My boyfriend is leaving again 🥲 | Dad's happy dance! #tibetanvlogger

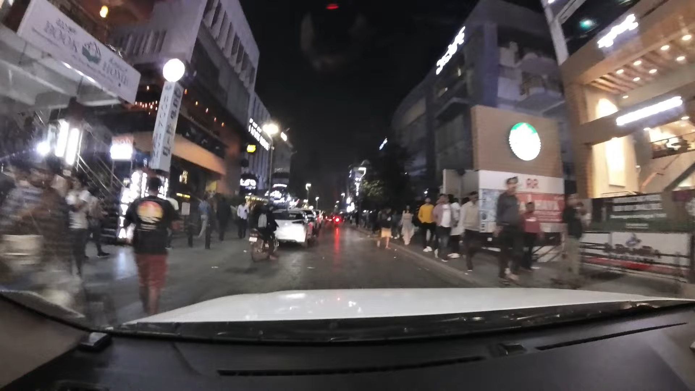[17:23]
दिख रहा है गाइस, दिस इज चर्च स्ट्रीट। देखो क्राउड को देखो, इट इज ऑलवेज क्राउडेड।